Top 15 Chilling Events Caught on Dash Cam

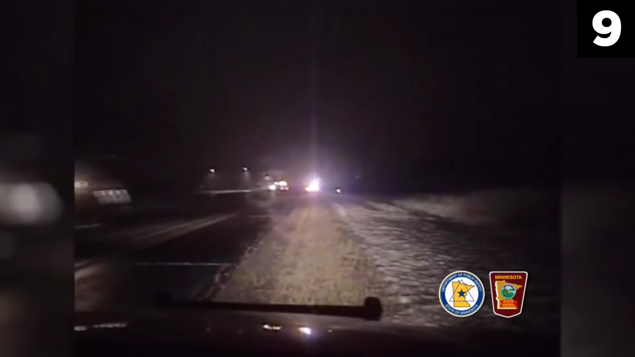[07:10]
The semi missed the car by inches and came to a full stop.
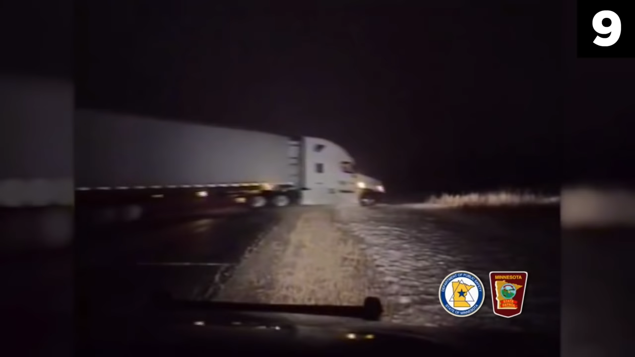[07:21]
No one was injured in the incident, though had the quick-thinking officer not radioed his partner, things could have been a lot different.